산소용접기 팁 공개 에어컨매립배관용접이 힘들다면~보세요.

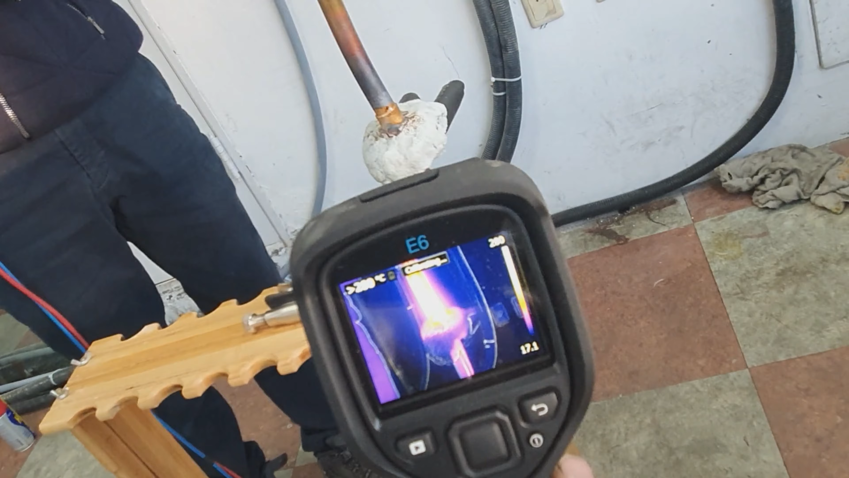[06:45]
지금 열하산 카메라로 보면 지금 용접 부위는 현재 온도가 280도 이상이 되고 있구요.
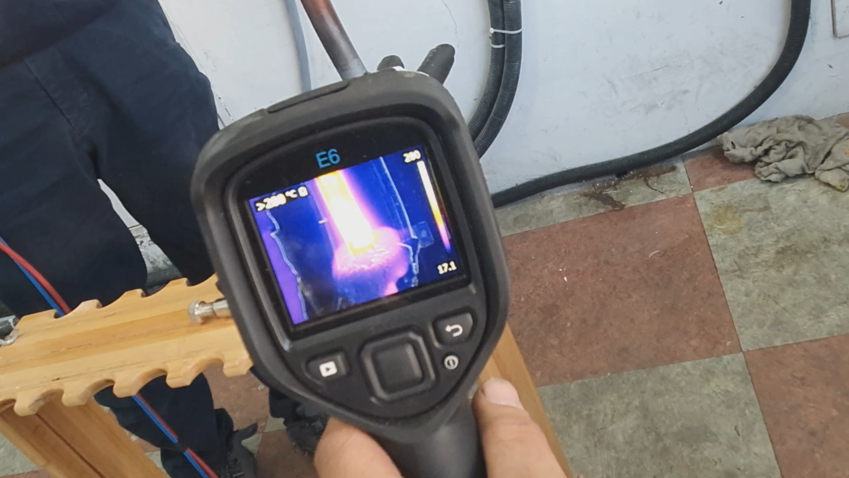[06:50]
지금 퍼티가 있는 쪽은 20도.
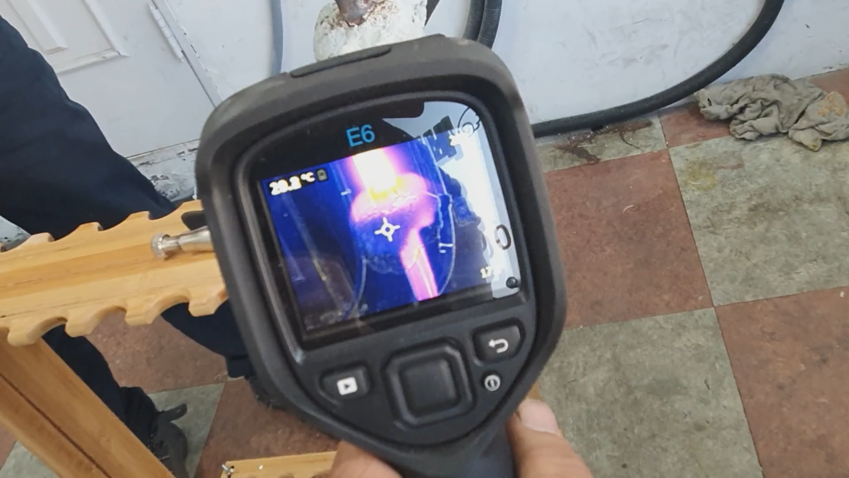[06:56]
그리고 그 아래 배관은 지금 35,
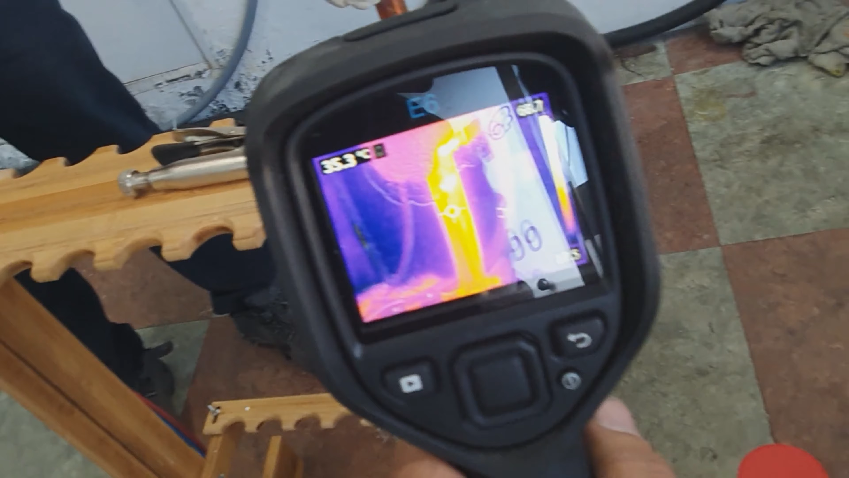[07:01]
36, 48, 32도, 34도.
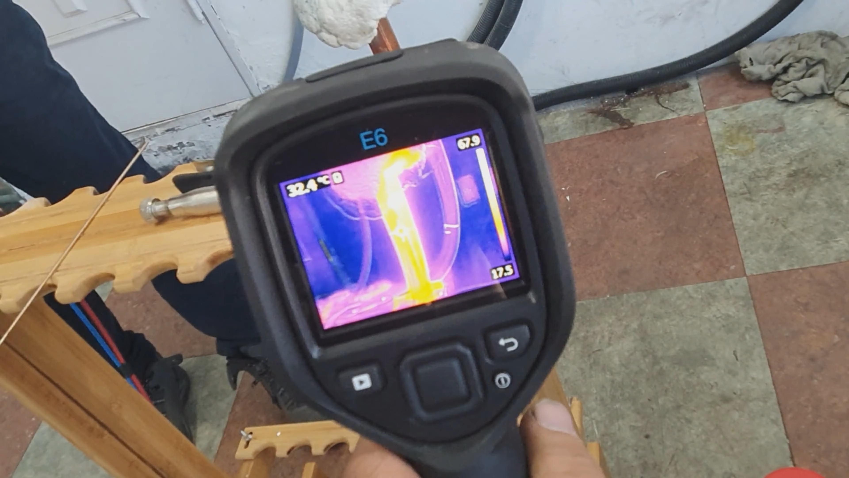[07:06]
그 아래는 열 전달이 잘 안됐다는 거에요.
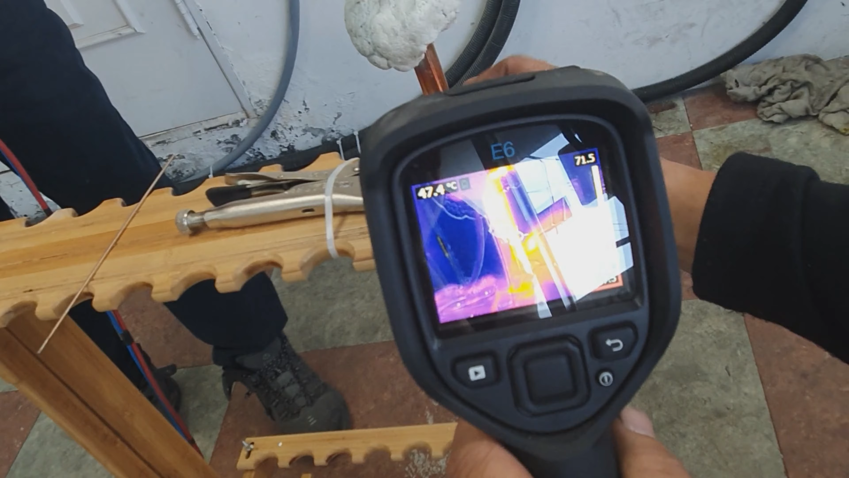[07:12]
뜨겁긴 뜨겁지만 생각보다 많이 안 뜨겁구요.
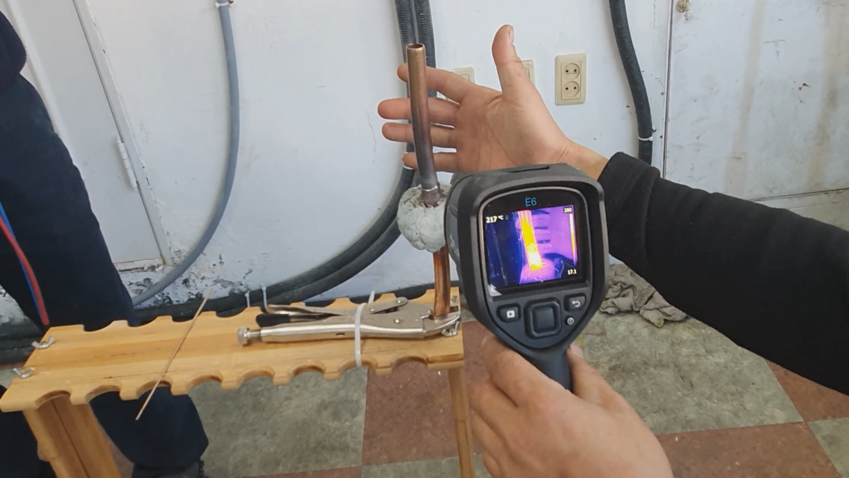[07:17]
지금 용접면은 여기 당연히 뜨거우니까 지금 이 아래 전선이나 보온제 같은 걸 보호하기 위해서 이렇게
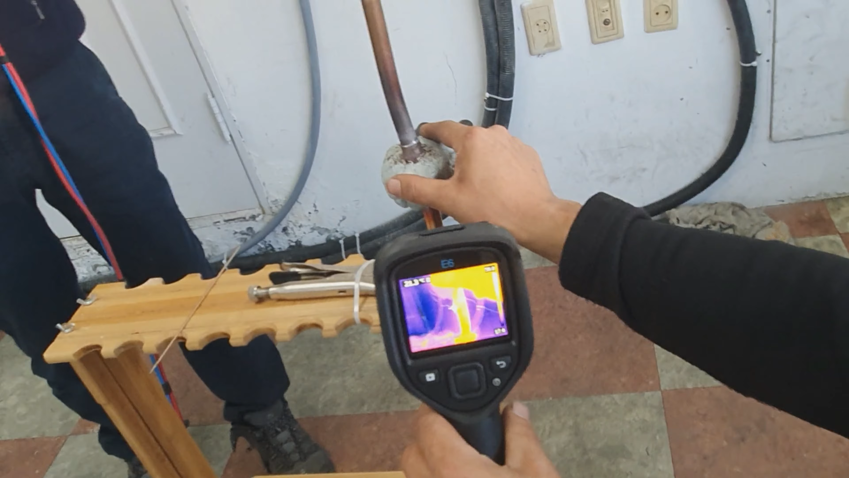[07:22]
퍼티를 이용해서 지금 용접을 시연했는데 지금 열 전달이 아주 밑으로 안되어 있으니까 되게 효과가 좋은 것 같습니다.